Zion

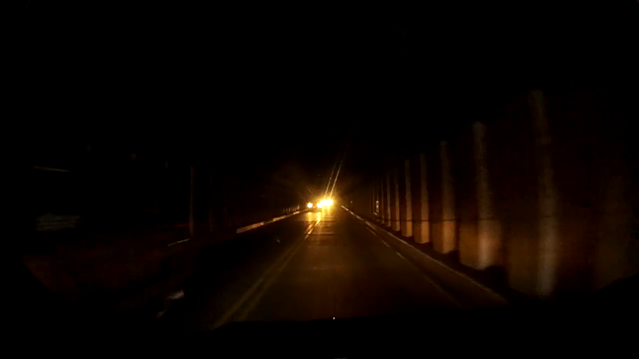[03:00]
Monday's drive took me through the Zion Mount Carmel Tunnel, more than a mile long. It was the longest tunnel of its type when finished in 1930. Its purpose, to connect a series of national parks in the area.